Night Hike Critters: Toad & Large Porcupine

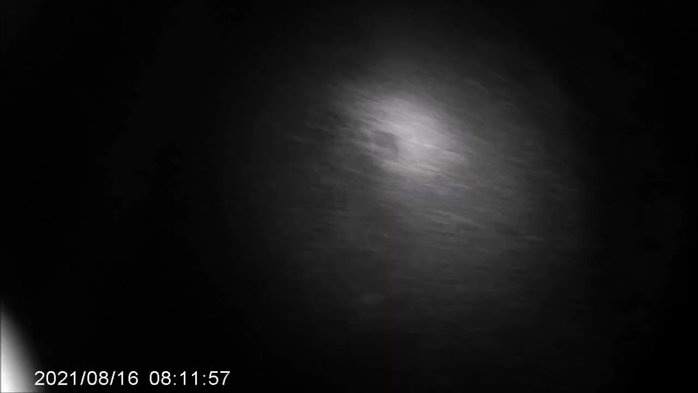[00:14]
Okay, we got our little buddy of a Toad again.
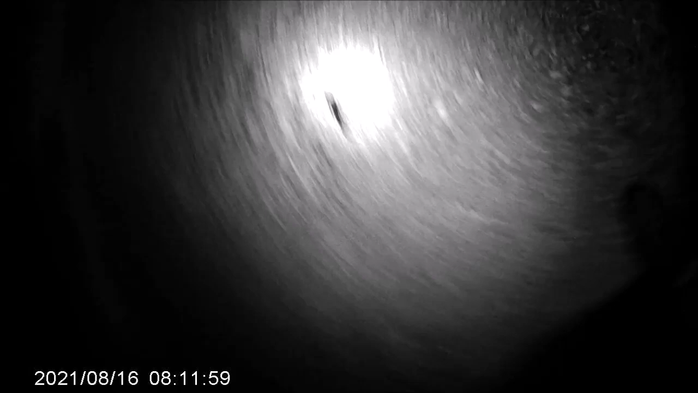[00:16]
Hey, Toad. That's how you're doing now, too. Toad.